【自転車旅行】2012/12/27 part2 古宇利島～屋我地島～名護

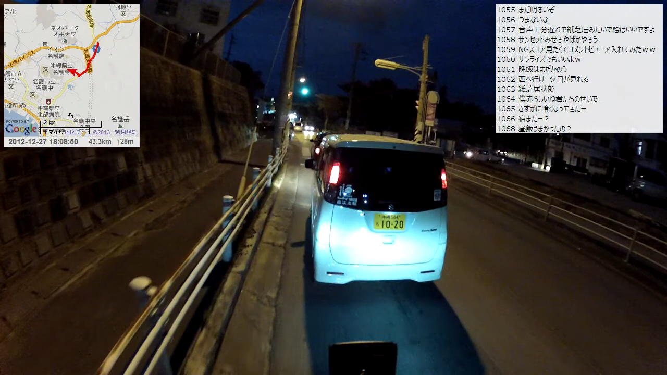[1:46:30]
夕食はホテルの近くの、吠え られた、 笑え、どこで吠えられた今、 ワンワン の、あれ、いつ、 ワンワン、 え、いつ、 ワンワンの、 どこで吠えられた今、1、2分前に吠えられたっけ、どこで、さっき犬の鳴き声しました、どっかで、過去1、2分以内なかったですよね。
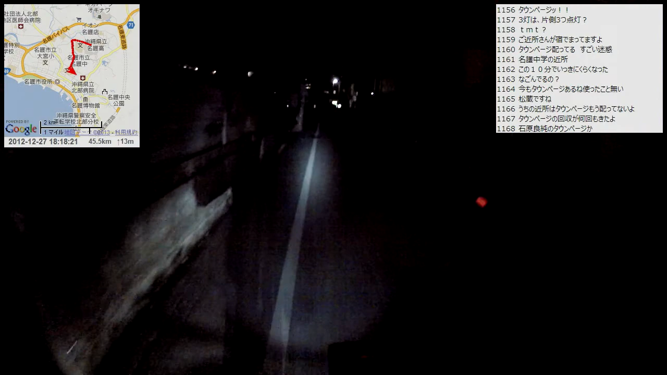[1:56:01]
明かりも何にもない民家の軒先っていうのかな、ガレージの前というか、角あれ？市街地なのに。なんであんなところで地べたに座ってるんだ。 もうやだ、 ほんとそれ。女の子が3人座ってました。で、ここから先は 襲われないようにね。